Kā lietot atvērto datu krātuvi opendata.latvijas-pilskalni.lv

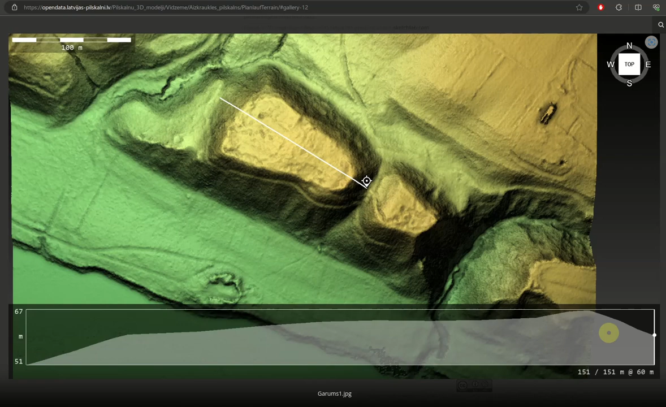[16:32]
var apmēram iztāloties viņa formu no sāna.
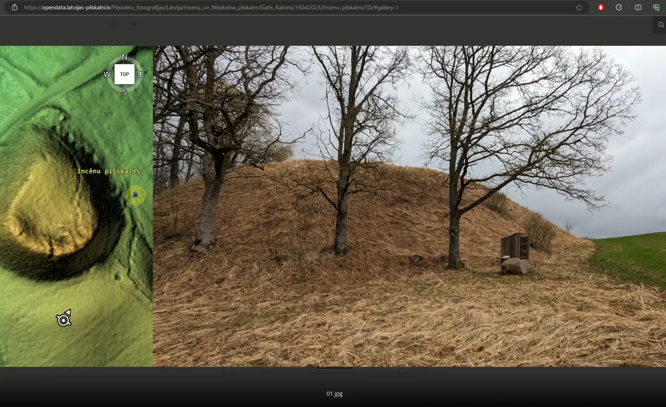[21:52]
Tātad Pilska un modelis orientācija par debes pusēm un fotogrāfētāji atrašanās vietu un leņģis kādā veikta fotogrāfēšana. Ir kaut kāds priekštats uzreiz, kur tad ir atradies fotogrāfētājs.